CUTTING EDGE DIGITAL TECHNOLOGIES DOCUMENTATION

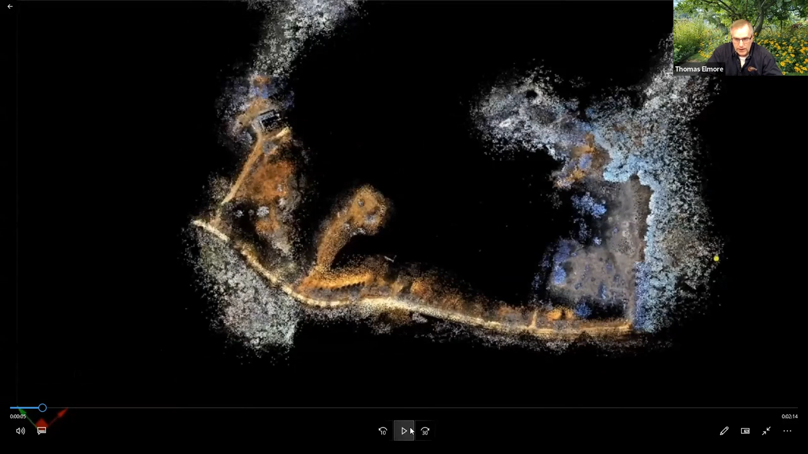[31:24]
geo-referenced to Eva's GPS points, and then we've used it in a variety of scenarios. And we're going to be focusing in on the wooded area down in the lower left-hand corner.
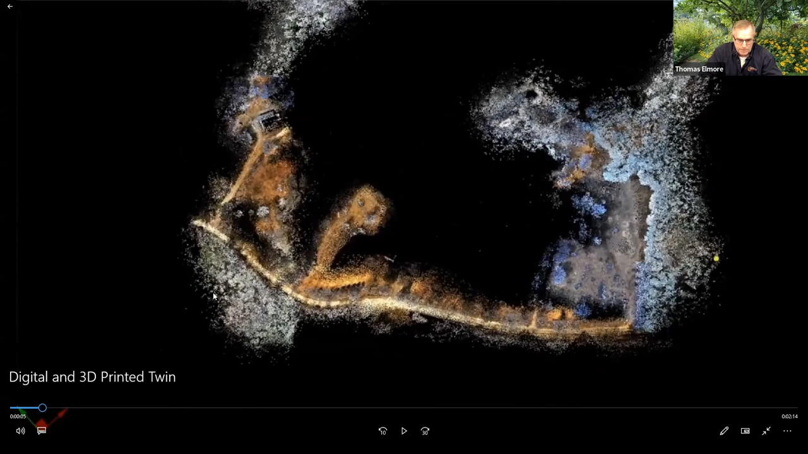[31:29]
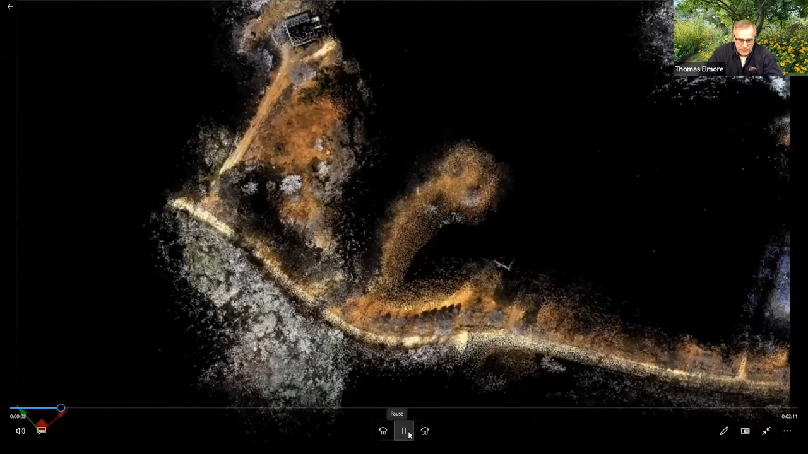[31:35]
So my software allows me to zoom in and do all sorts of great things.
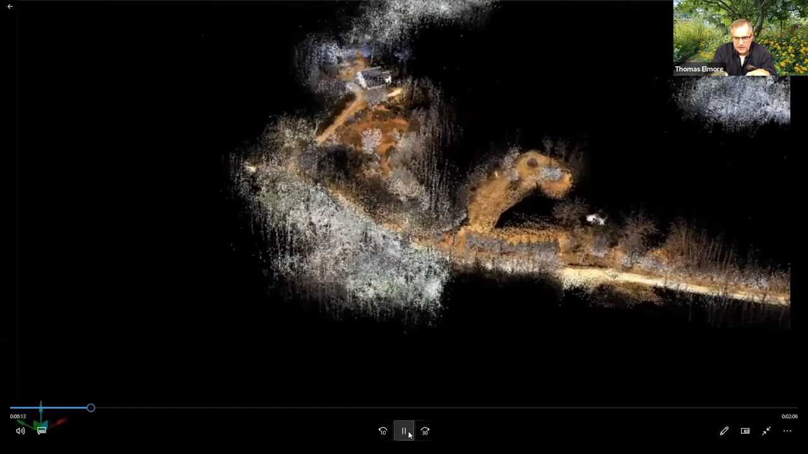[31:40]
And the reason why you see the different colors on the screen is the light colors are the trees and the vegetation where the tan and browns are, is the ground.
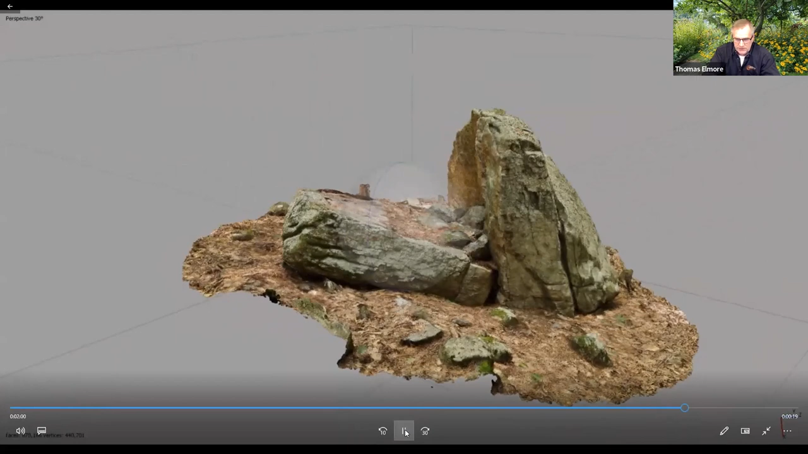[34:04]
So you can see the clarity and the resolution that the, the, the software creates.
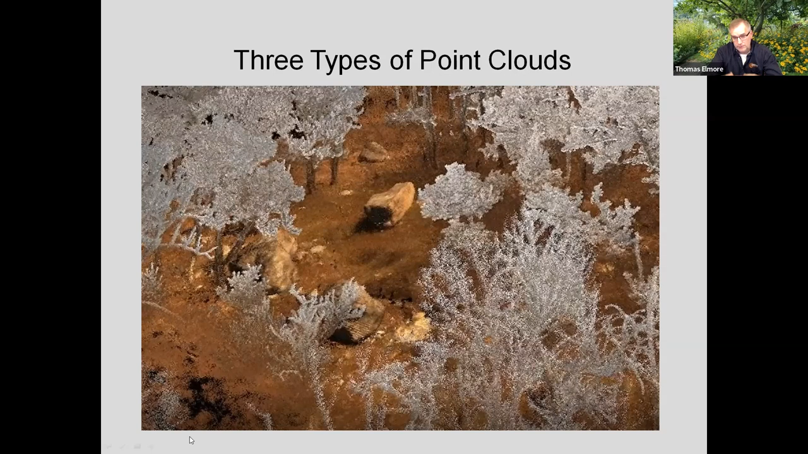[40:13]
my handheld LIDAR, and then a photogrammetric model that's been converted to a point cloud that I've referenced into this whole scene. So go ahead Eva.
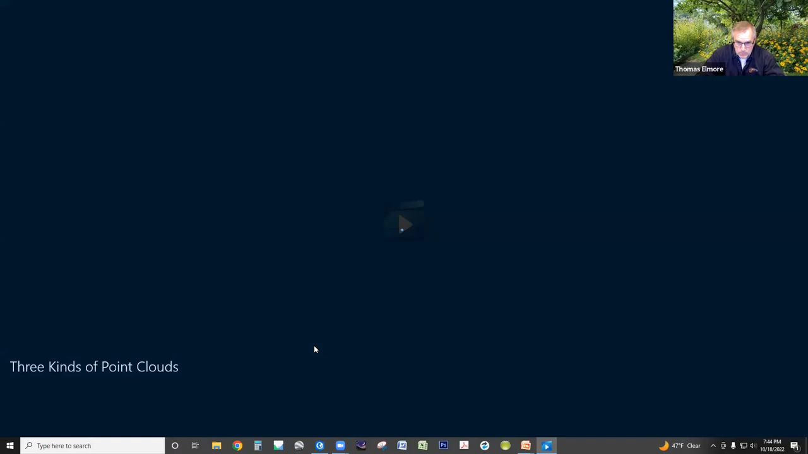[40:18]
So we're starting here. This is an aerial LIDAR taken from an airplane. And those dots are the points. And Eva, can you just back it up just to stop it and then back it up a little? So I started at this angle so you can see the undulations.
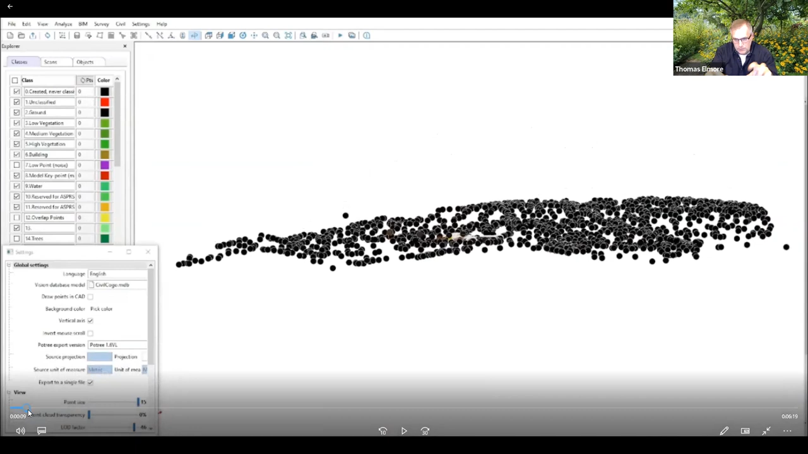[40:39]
Those undulations are the terrain. And so now you can run it forward. And I have purposely set those points up to be really big in scale.
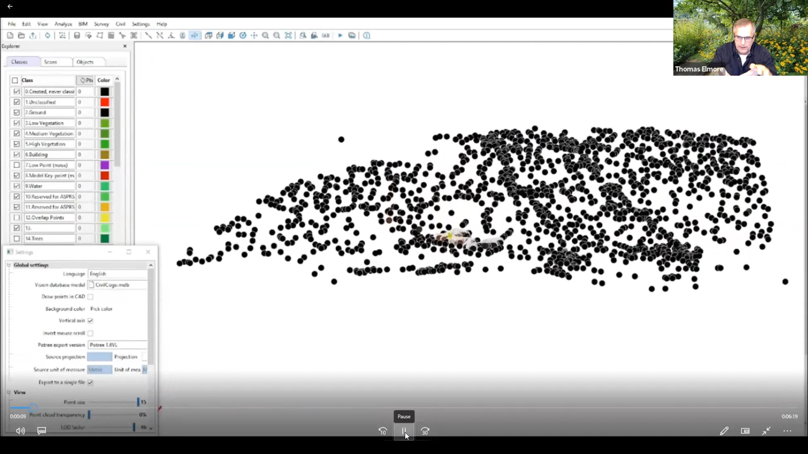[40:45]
And in the center of the scene there, you see some olive green and some white and some brown.
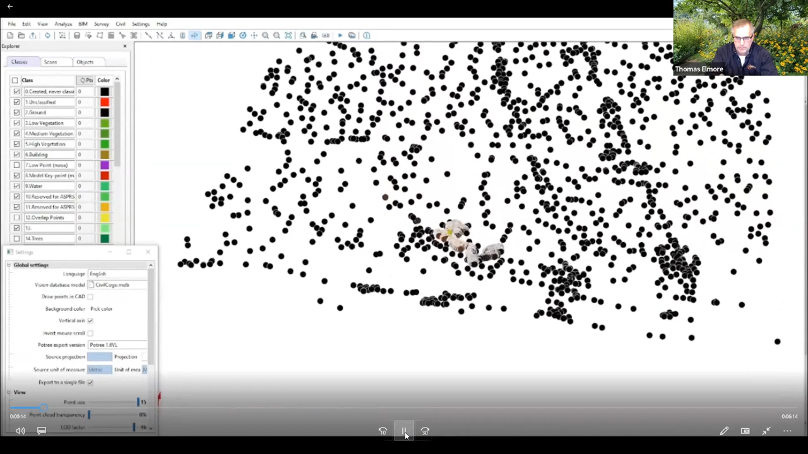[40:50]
And that's the site that we focused on. But I wanted to show you the relationship between the aerial LIDAR, the detail of the aerial LIDAR versus the detail of
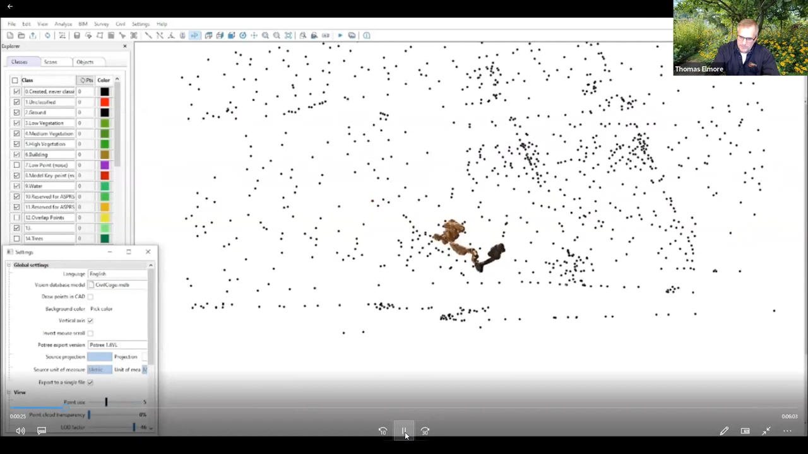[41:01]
my scanner and then the photogrammetric point cloud.
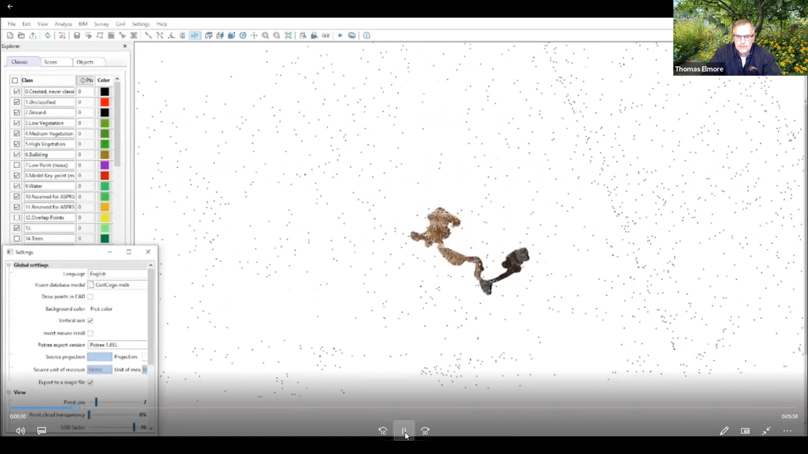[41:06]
So this, stop it here for a second, Eva.
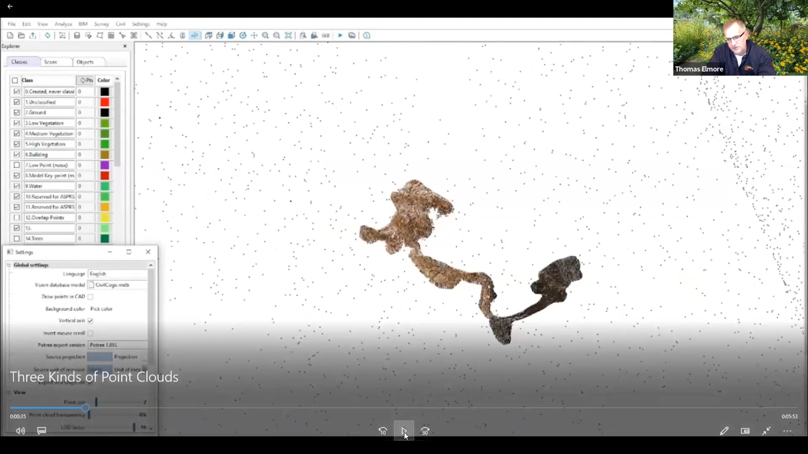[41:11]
So this is a combination of three different scans. The lower right hand, the darker is a single scan. And then the two to the other side are on the same sunny day in March. And it just happens how the sun picks up and is registered with the the technology in the scanner. And that's about 1200 feet from one end to the other, just to give you an idea of scale. Okay.
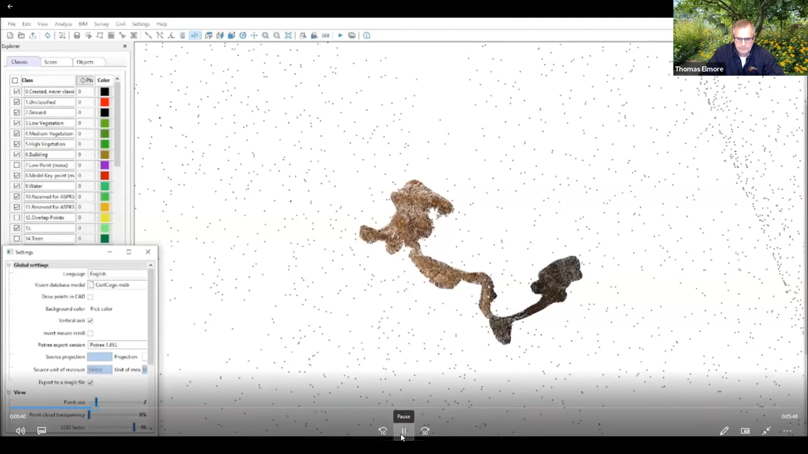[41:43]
And we're going to be focusing in on the left hand portion here.
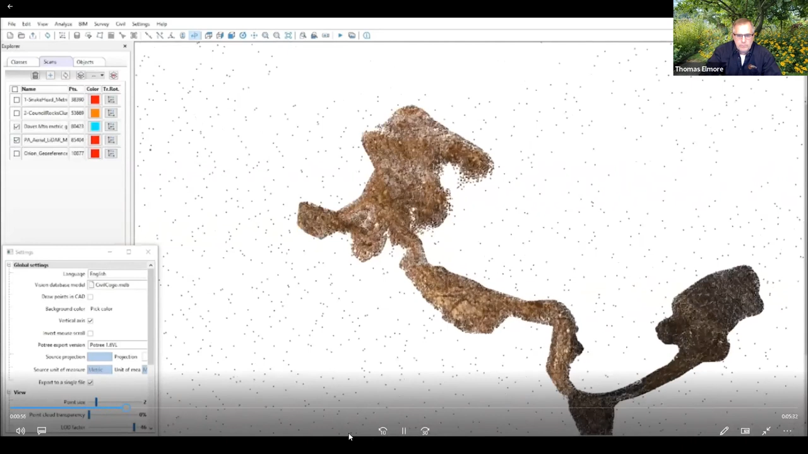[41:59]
So as the points are becoming more visible, we call that populating. And that's just the way the software is set up.
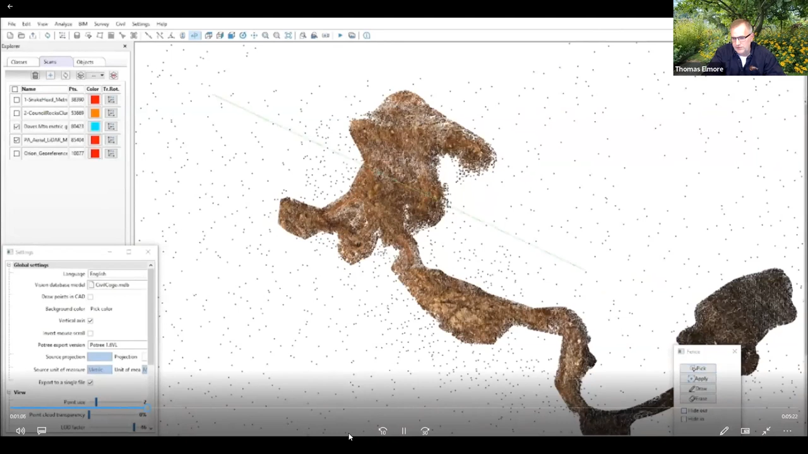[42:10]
So it doesn't crash my very high powered computer. But with the software, I can actually do a cross section to show you what the difference is,
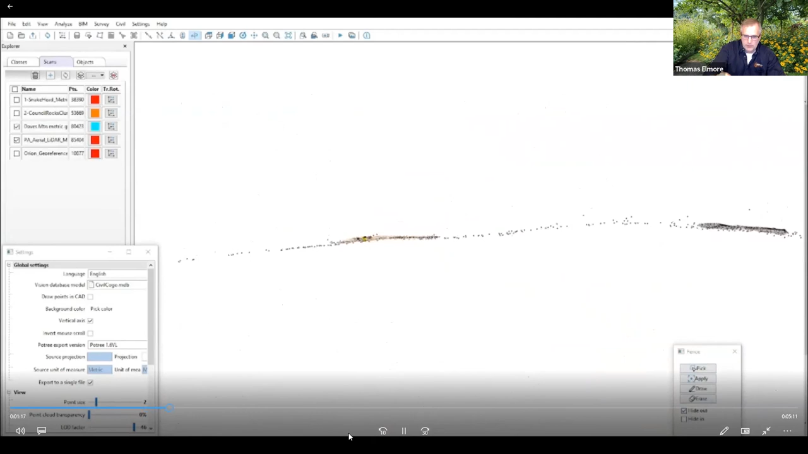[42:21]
not only in the resolution of the detail, but to give you an idea of the train. And that's about a 15 foot elevation difference between the high spot and the low spot in this scene.
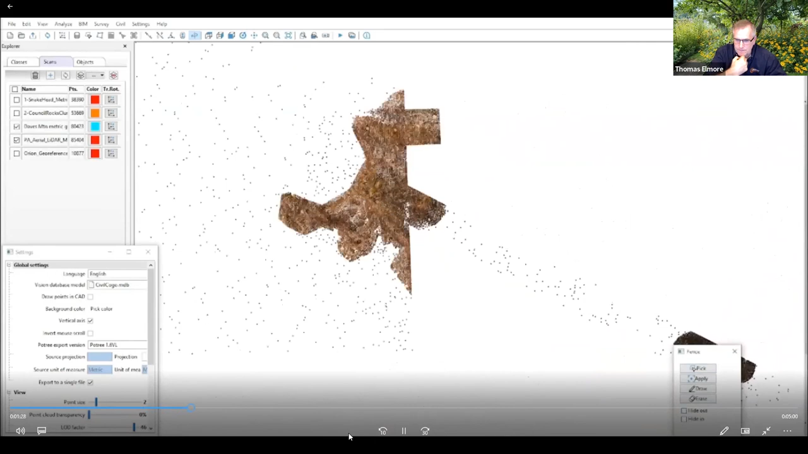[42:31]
And then coming in, we're going to be focusing on
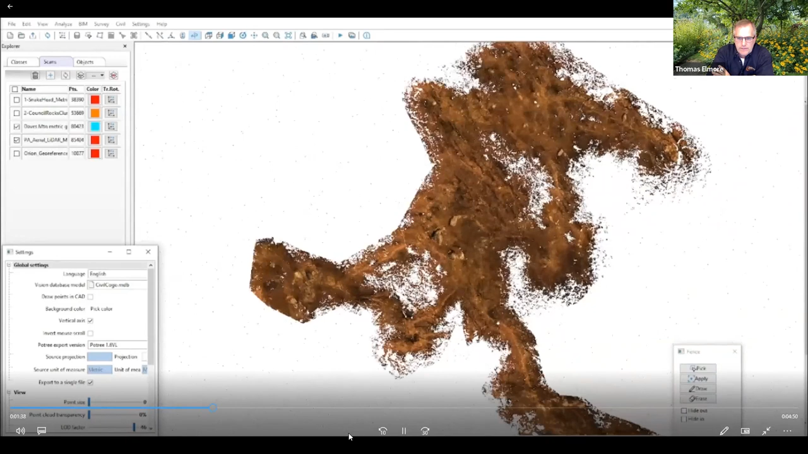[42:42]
the three, four large boulders in the center here.
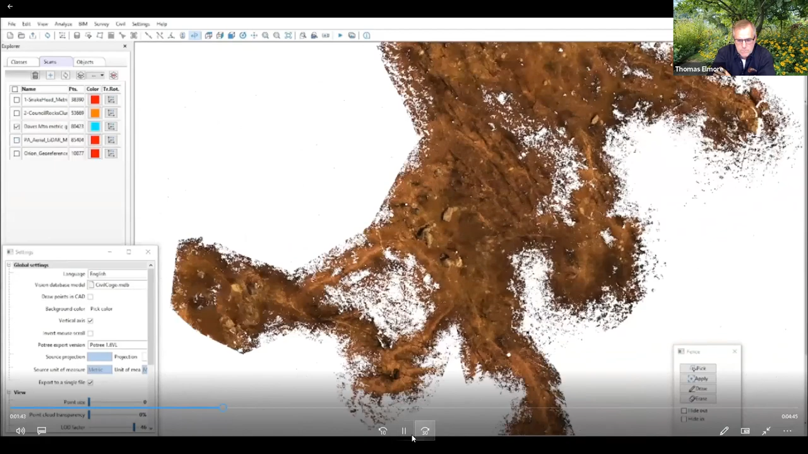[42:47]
And so stop it for a second, Eva.
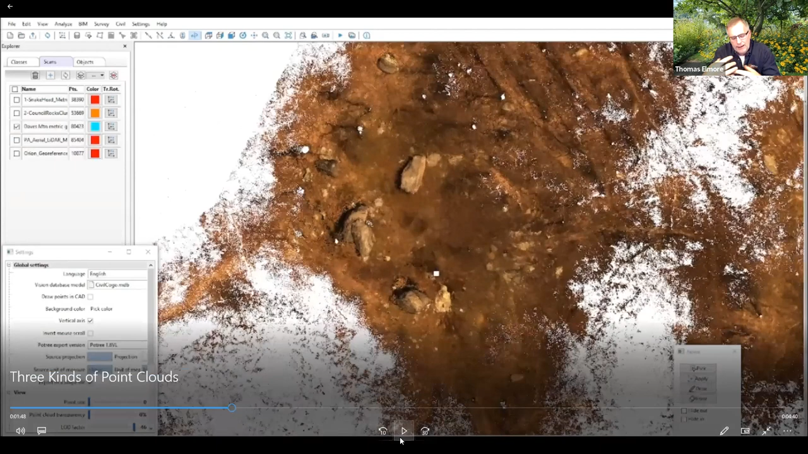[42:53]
So it makes it look like I'm flying in an airplane or a drone, one, but I'm actually, I did, I actually captured this entire site by walking with my scanner on that small stick, like you saw in the previous photograph. It's the software that I've chosen, the Vision LiDAR software that gives me this flexibility to have a ground plane view or an aerial view or create cross sections. And that was one reason why I chose the software.